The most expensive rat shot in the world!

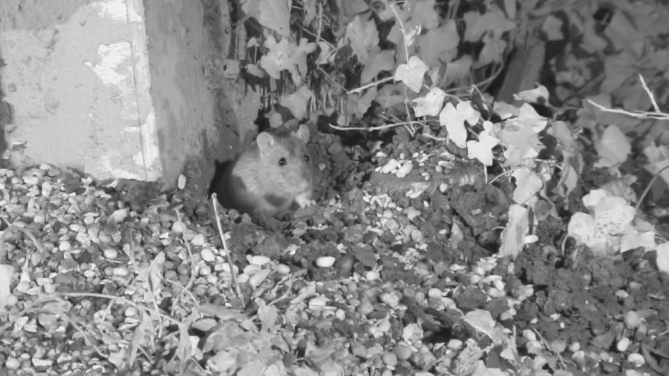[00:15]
The story tonight is I'm in one of my buildings where we store some agricultural machinery and we've got a rat problem.
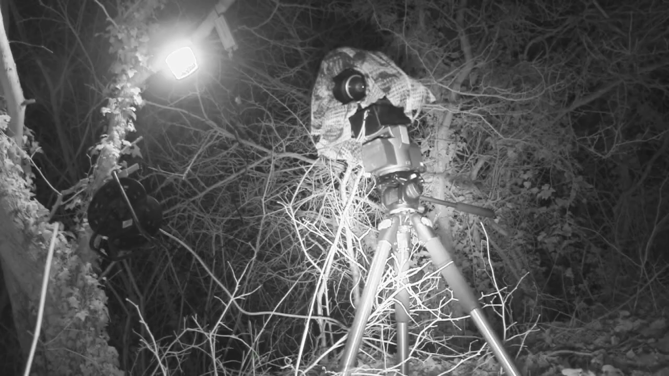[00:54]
So tonight what we're going to do is the world's most expensive rat shoot.
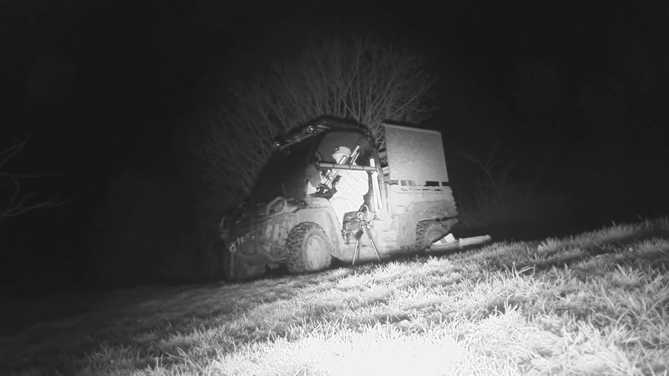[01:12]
But we've got to do it. The rat's got to go tonight.
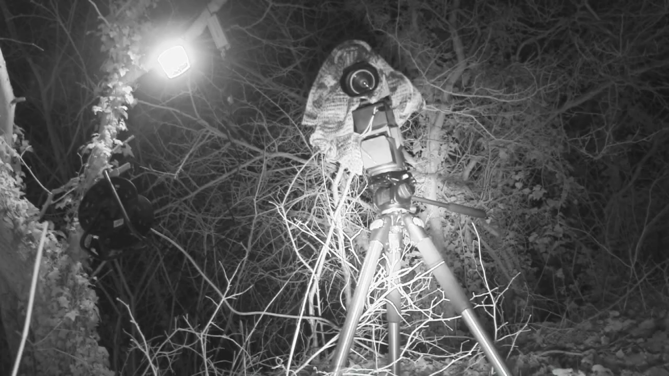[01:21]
Have a quick play with FX Cyclone. I'd play with FX Cyclone. It's a feeling in daylight hours. We've dialed it down to 12ft pound. Very simple. Three stage lever here.
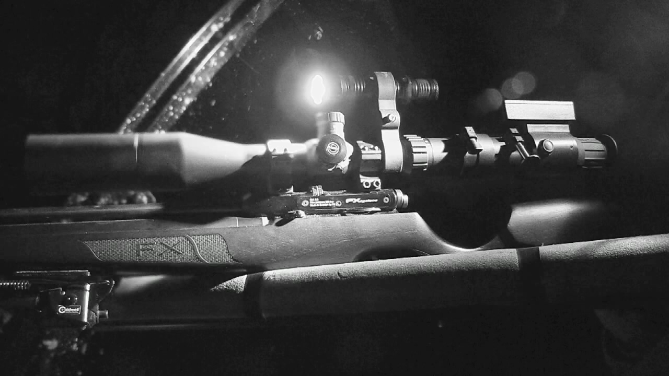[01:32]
my middle section here is 12 foot pound so I'm bang on at 20 meters I'm using the TAC 30 hawk scope with
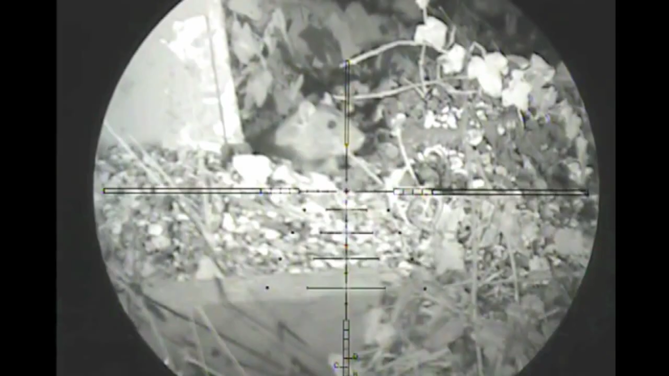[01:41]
the SR pro rep 16 times magnification
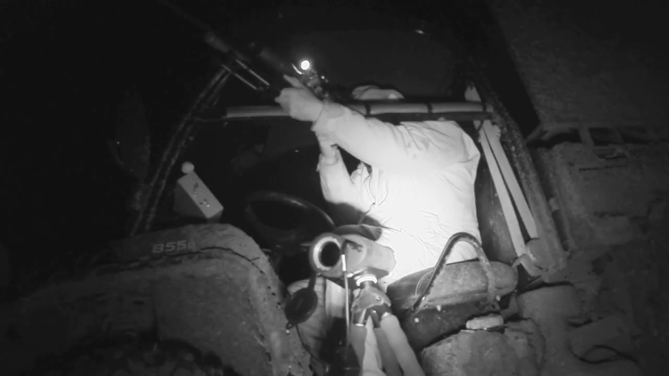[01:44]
mic master 400 IR lamp and prototype digital night vision on the back I've got the thermal
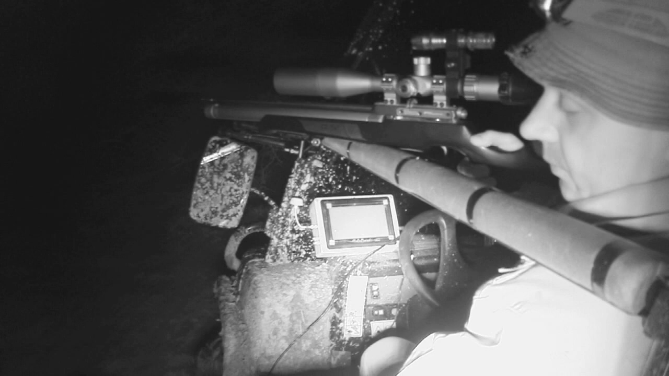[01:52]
set up on a tripod down there so that's going to tell me as soon as any rats or anything come out all linked up to the screen so I can sit there all nice and happy and the most important thing flask of coffee I've got a feeling though this isn't going to take very long cheeky little thing just grabbing peanuts
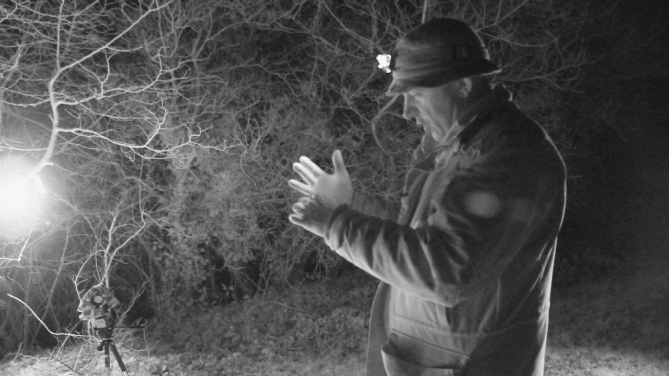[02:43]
well I think we'll call that mission complete and a great success let's go retrieve your rat that's quite a monster of a rat actually